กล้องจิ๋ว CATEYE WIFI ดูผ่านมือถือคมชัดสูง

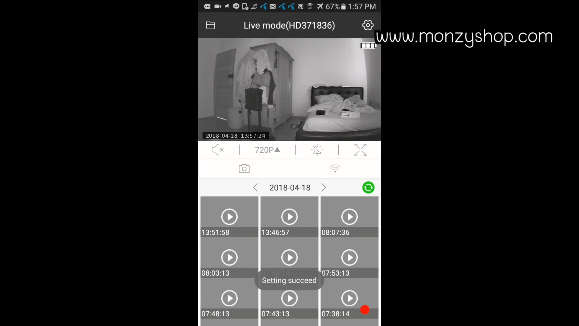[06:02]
สวางขึ้นเยอะมั้ยว่ามากกว่างใช้ได้เลยนะครับถ้าเกิดแสงง้อยขนาดนี้เราเปิด Infrared ได้อย่างนี้นะครับนี่คือพราพจาก Infrared ของจิมworld จากโก้องนะคะขึ้นผมว่าหน้าเร็นắnaeก็กว้างใช้ได้นะครับเราสามารถตั้งที่ไหนก็ได้แล้วก็เสียบปักให้เขาทำงานได้ยีบ 40 วงแต่收 nac Wes prochaineков จะเปิด家งานSUabyt can be쪽ที่เราดูสดนะคะ สิมทางซู๊อ porque Killersเอาแบบเปลี่ยนเฟล็ite ก็มืดปßeมานี้
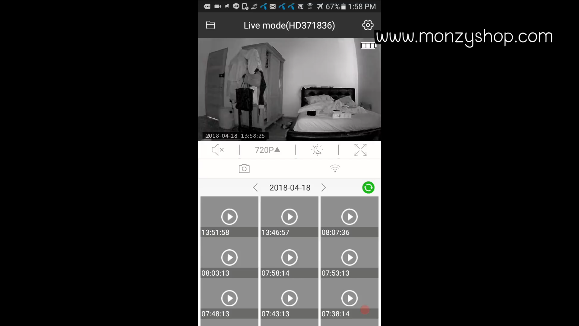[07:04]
็นอินฟาเรตแบบหัวดำนะฮะ ขึ้นมองตาเปล่า มองถ้าไม่เห็นแน่นอนก็เดียมเข้าเลย โอเค ก็ถอจบตัวของการรีวิวการใช้งานแต่เป็นเท่านี้นะฮะใช้ไม่ยาบเลยครับ ตัวนี้ครับผม ข